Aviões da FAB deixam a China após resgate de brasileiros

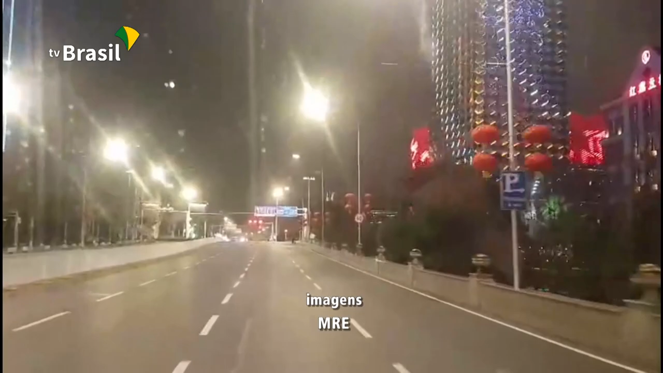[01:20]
Funcionários da Embaixada Brasileira percorreram as ruas de Wuhan em três carros para buscar os repatriados.
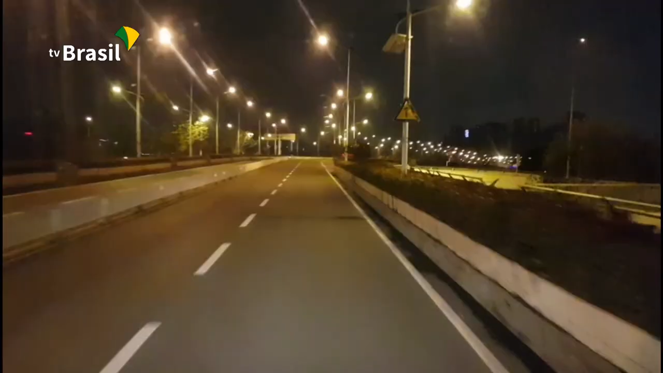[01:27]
Nós estamos em três veículos aqui em Wuhan para recolher os cidadãos brasileiros que estão na cidade.